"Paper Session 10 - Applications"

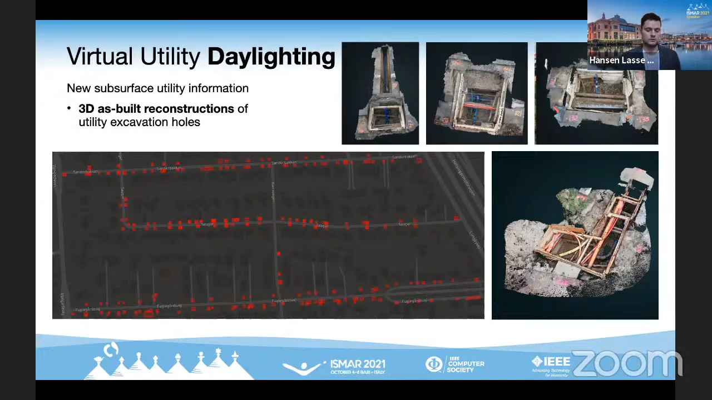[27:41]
And these 3D as-built is actually a new trend starting to be used by utility owners to 3D document their utility excavation work, as you can see here in the picture. And as you can see here, the utility workers we work with have been quite active in using this 3D capturing technique. So, the challenge with this visualization method was that we work with a 3D reconstruction dataset that was provided as dense point clouds.
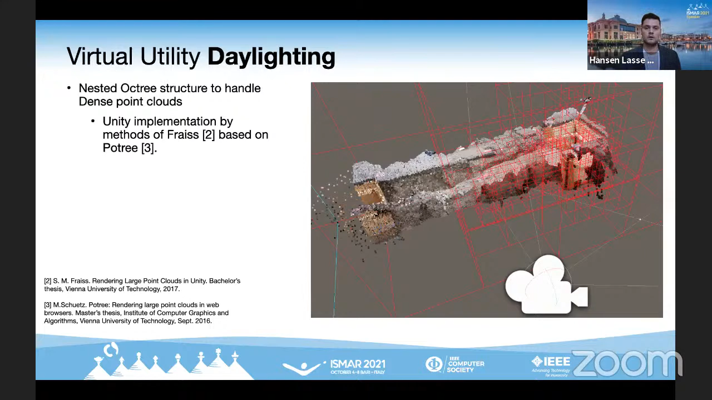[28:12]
And the second challenge we wanted to solve when visualizing the 3D point clouds layer was to have the back face of the point clouds to be occluded. As we were dealing with point clouds, we could not just use back face cooling for this simple problem, as would be the case if you were dealing with the textless 3D mesh reconstructions, where we had the normal values of the surface. Therefore, we used a plane tweaking algorithm that estimated the curvature of the top side of the